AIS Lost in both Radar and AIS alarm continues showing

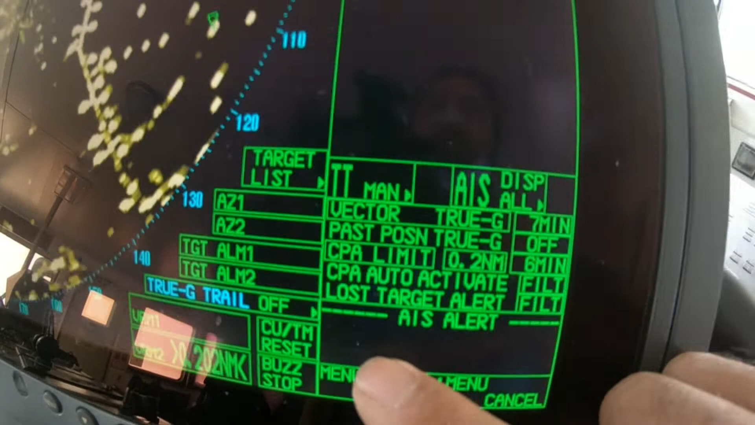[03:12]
this is in the maximum range so it means
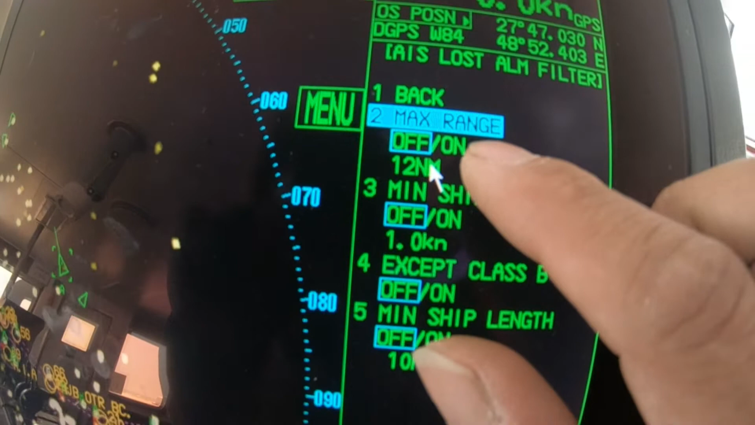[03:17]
he is receiving the maximum range whatever he can reach what
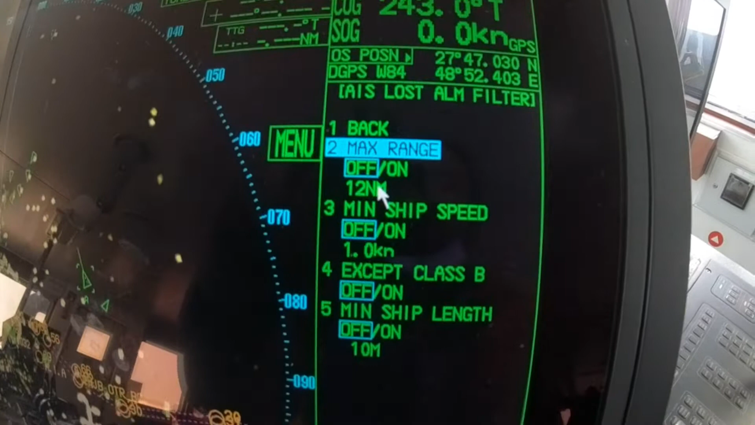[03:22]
happened is because maybe of the distance or the receive of
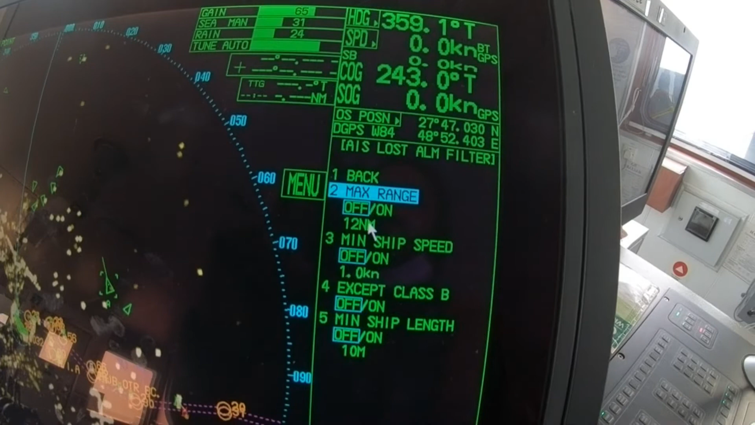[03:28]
the other AIS to another one respect to another one because both of them should be receiving transmit receiving and transmit so
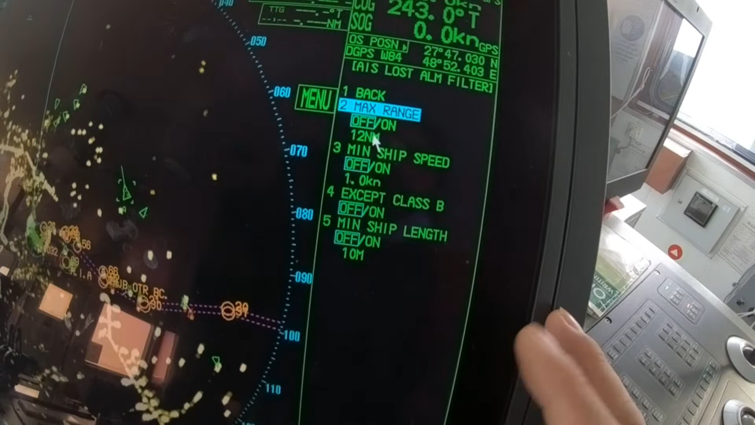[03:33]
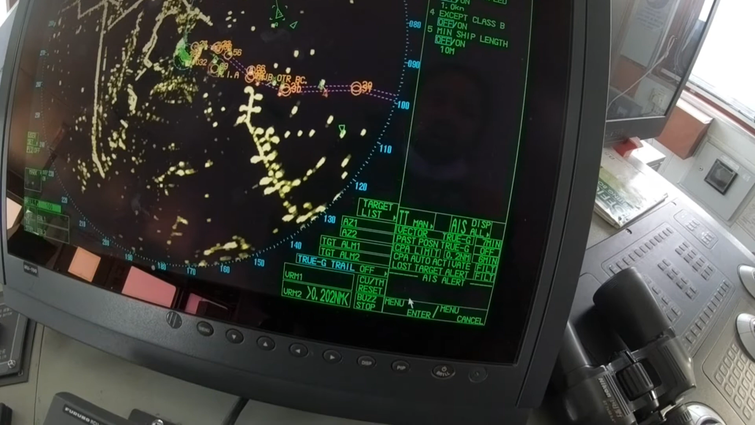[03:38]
this AIS lost will be in a very far away and then what happened when it is a lost a long very long
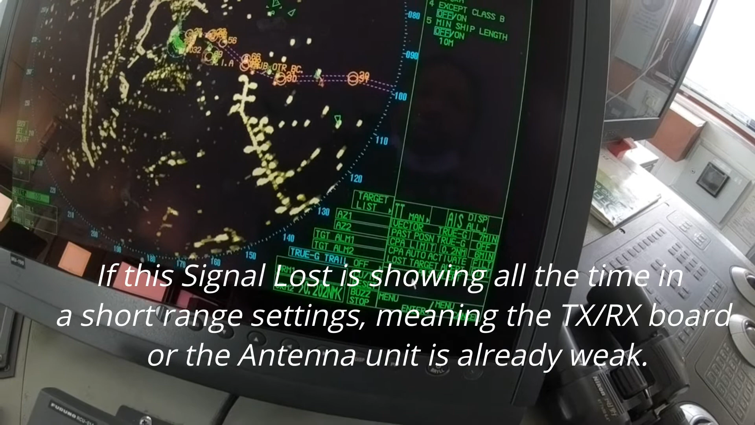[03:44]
distance signal it's sometimes getting cut the signal so you should go here you see we will see
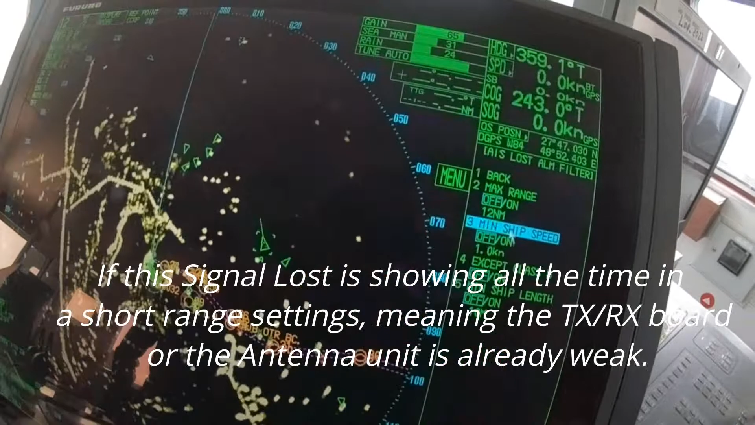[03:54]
you should go here in a maximum range and this is
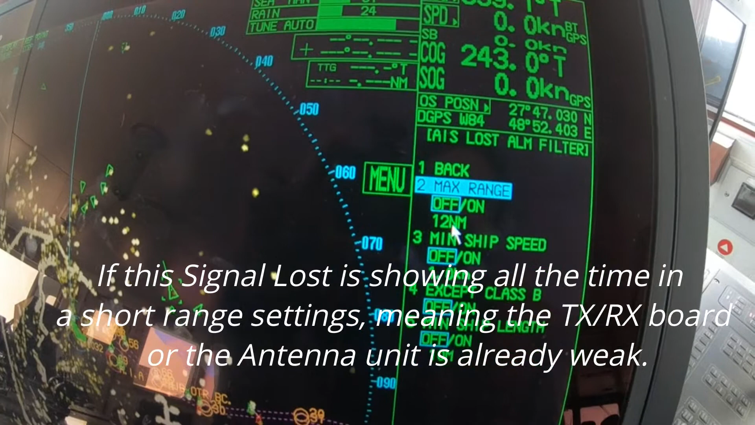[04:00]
yeah the settings is called nautical matrix okay i just put this in
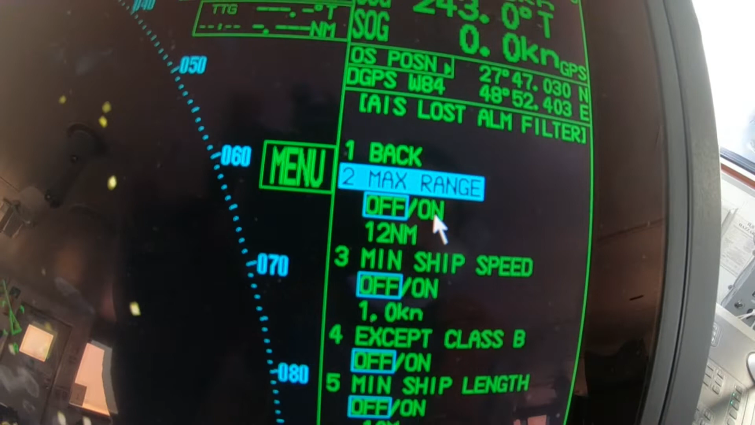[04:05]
okay just click just
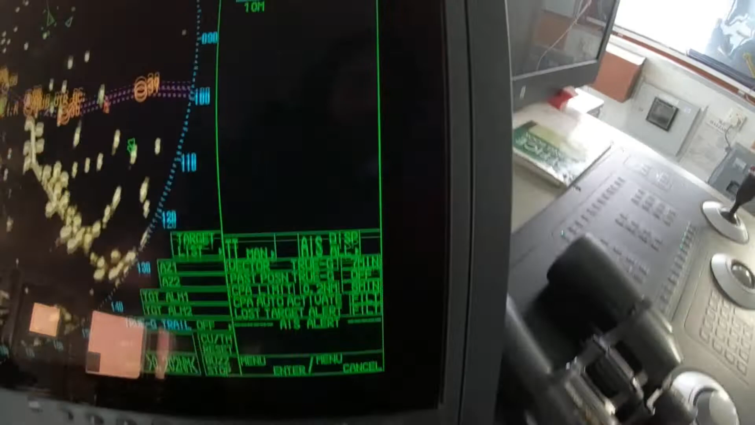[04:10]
use this click button and go to on and it is
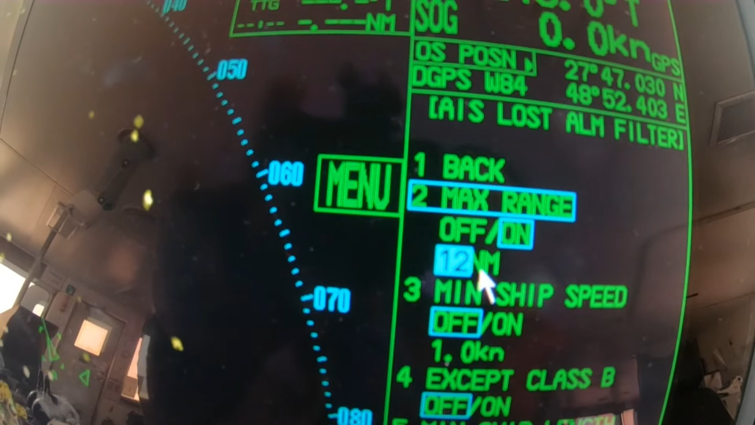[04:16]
called nautical matrix okay okay so now it is on
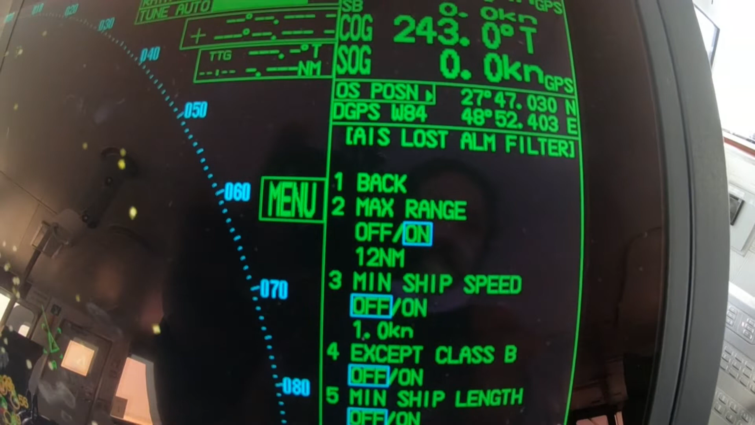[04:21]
then go to back
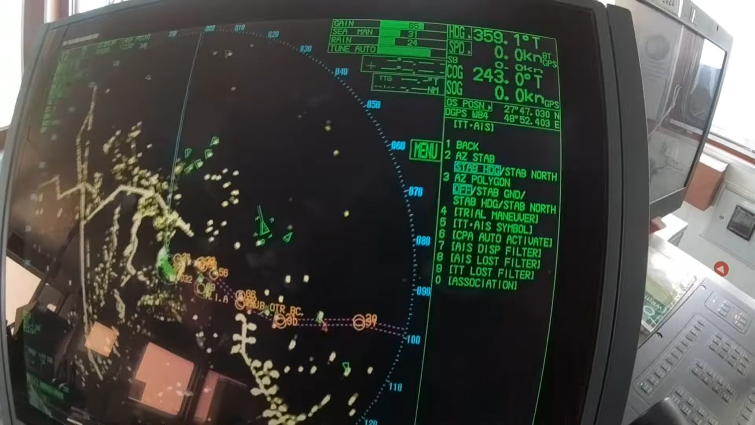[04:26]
and now it is okay see it is lost